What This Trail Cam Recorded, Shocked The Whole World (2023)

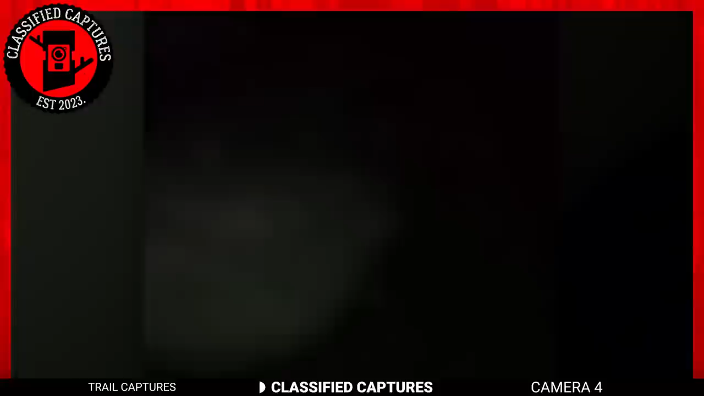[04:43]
They'd gone exploring an abandoned area in the northeast of Saudi Arabia when they came across the image of a person walking in an abandoned area in the middle of the night.
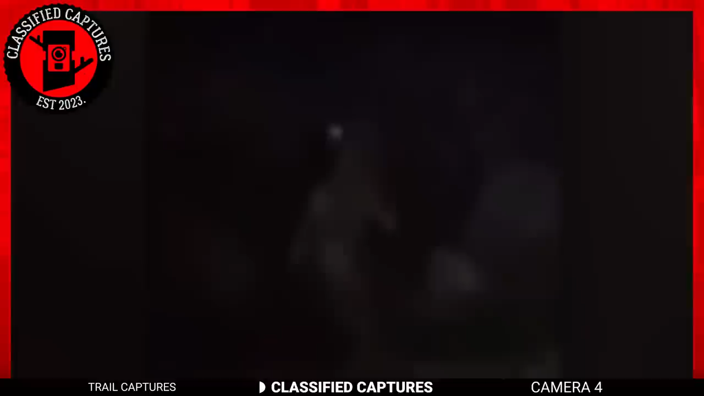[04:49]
He looked very pale, as if he'd been dead for a while, and took very stiff strides in the darkness. That, to me, will be the sign to get out of there, but that only interested the YouTubers. They wanted to understand what was going on and who it even was. Seeing him dressed in ancient clothes didn't stop them either. They started calling out to him. He didn't respond to them and went on his way. Nobody knows where he went or why he went there or who he even was.
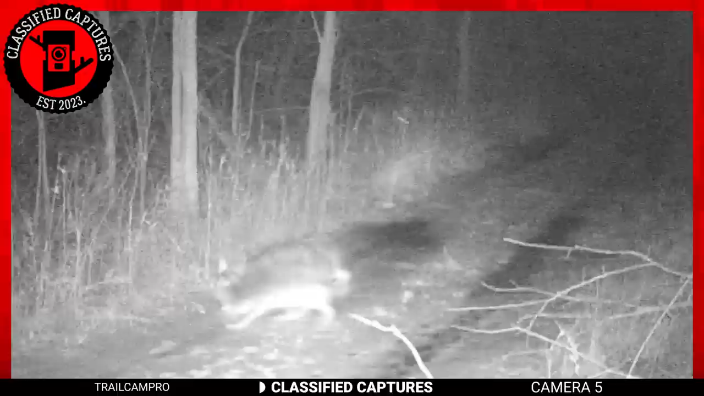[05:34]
It's a cruel world out there, especially for the more smaller and vulnerable creatures that inhabit it. In this particular instance, a poor rabbit fell victim to the ruthless tactics of a group of bully-eck coyotes. As you can see, the rabbit attempted to flee, but one of the coyotes was quick enough to catch him between its jaws, sealing the rabbit's fate.
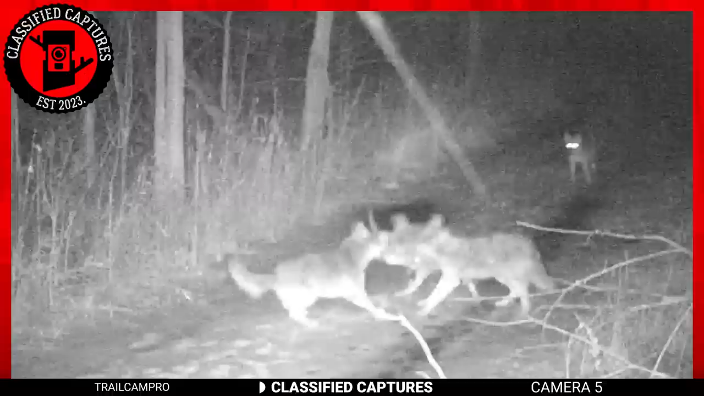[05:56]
These coyotes, with their callous disregard for the value of life, are a reminder that in the wild, survival of the fittest is the only rule that matters. It's easy to feel anger towards these coyotes for their vicious behavior, but it's important to remember that they're simply following their instincts to survive.
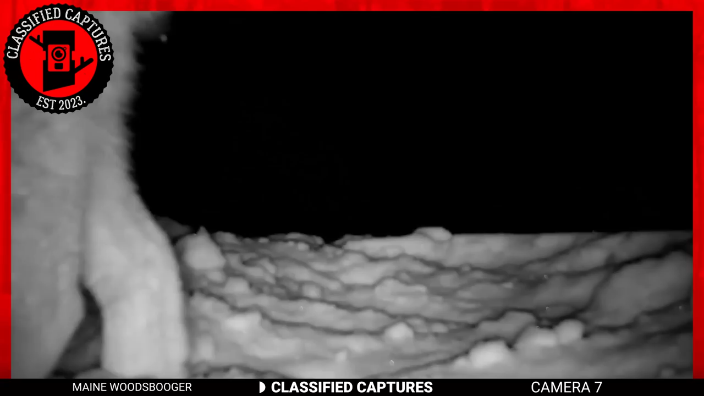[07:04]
Caught on camera in the dead of night, this lynx prowls the wilderness with its regal poise at the true king of the forest.
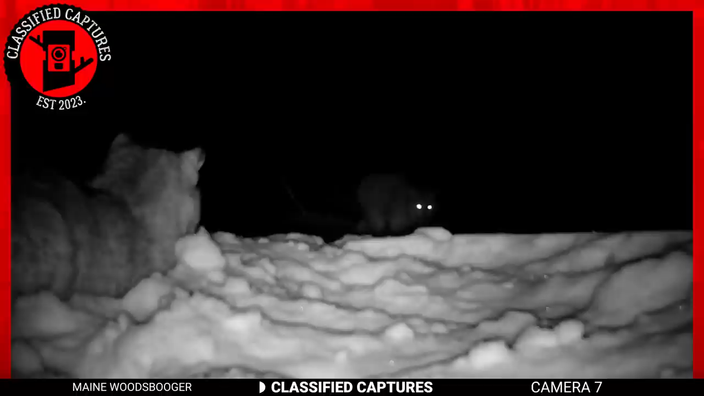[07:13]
As it approaches the trail camera, its curiosity is palpable.
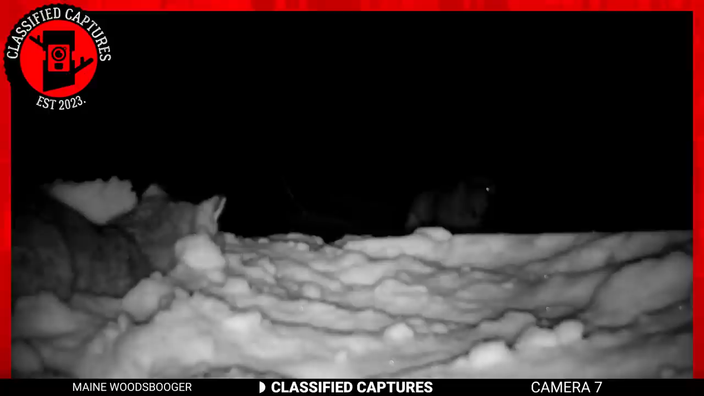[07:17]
A testament to the intelligence and inquisitive nature of this stunning feeling. The lynx sniffs around the camera with a mix of wonder and caution, taking in its surroundings with all the majesty of a creature that knows it's at the top of the food chain.
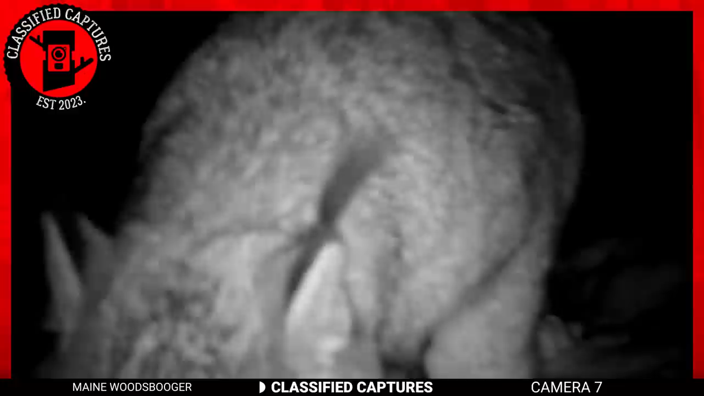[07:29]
And who can blame the lynx for feeling so confident in its power? With its beautiful fur and piercing eyes, this is undoubtedly one of the most breathtaking felines on the planet. It's easy to see why the lynx has captured the heart and minds of nature lovers and photographers alike,